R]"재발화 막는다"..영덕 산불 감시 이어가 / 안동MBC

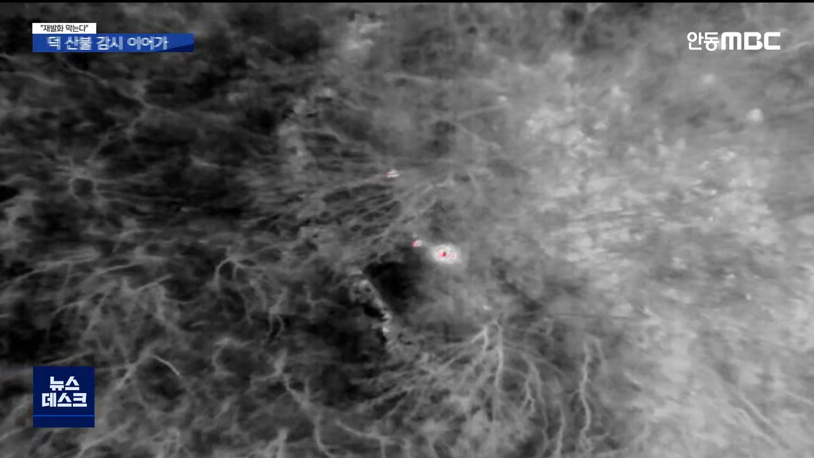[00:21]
흑백 화면 한가운데 빨간 점이 눈에 띕니다. 나무 사이에 남아있던 잔불입니다. 산불 진화대원들이 다가가 잔불을 뒤적이자 불길이 모습을 드러냅니다.